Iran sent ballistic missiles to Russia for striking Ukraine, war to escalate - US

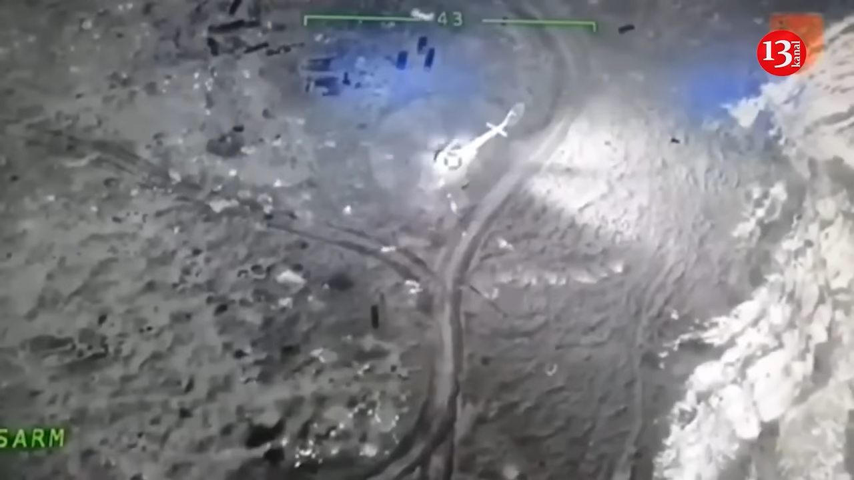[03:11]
In May 2022, a Bayraktar TB-2 fired a missile to destroy a Russian transport helicopter on Zmany Island.